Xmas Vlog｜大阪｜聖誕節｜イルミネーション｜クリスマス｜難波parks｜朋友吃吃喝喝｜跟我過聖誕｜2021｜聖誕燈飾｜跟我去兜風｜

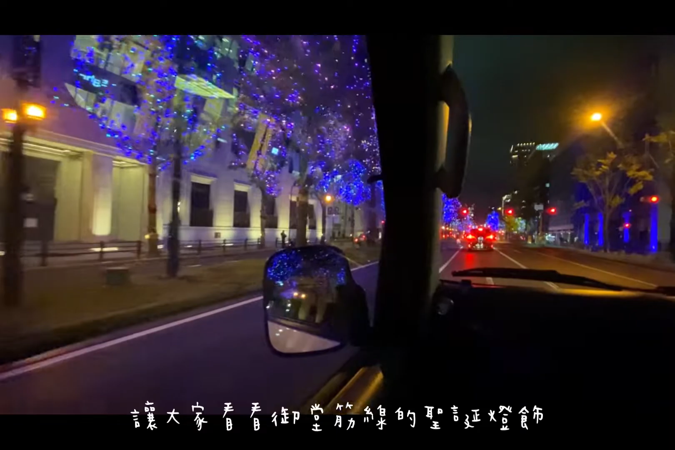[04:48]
去年的灯有一些灯都坏掉了， 嗯，树 突然就会有一个区块没有灯亮，但是这一次的灯还是很好。